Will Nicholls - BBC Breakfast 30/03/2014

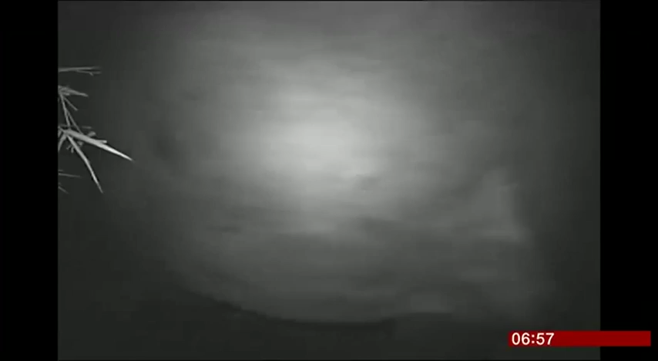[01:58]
And then suddenly I could hear the crunching of the vegetation
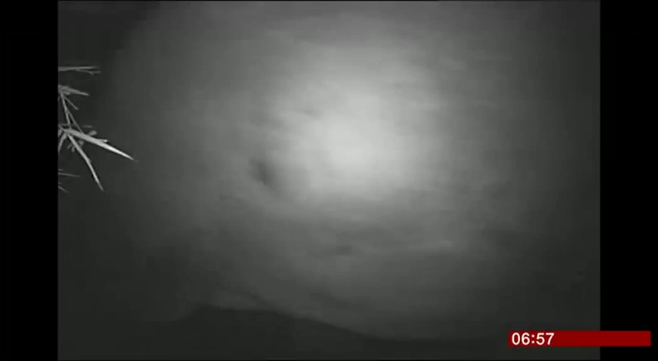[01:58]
in front of me and you'd see a tree fall and then I suddenly saw the back of a huge
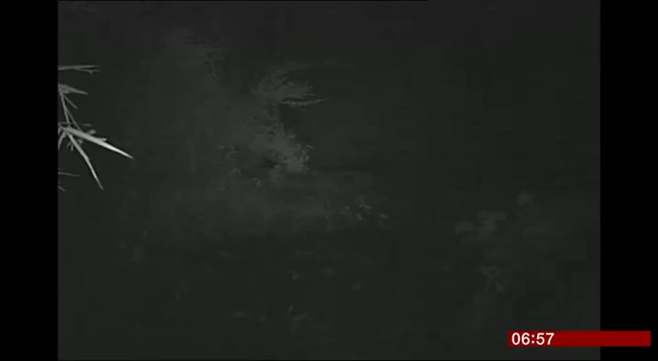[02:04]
bull elephant move through the forest and that was probably the most magical thing I've seen in my career so far with wildlife.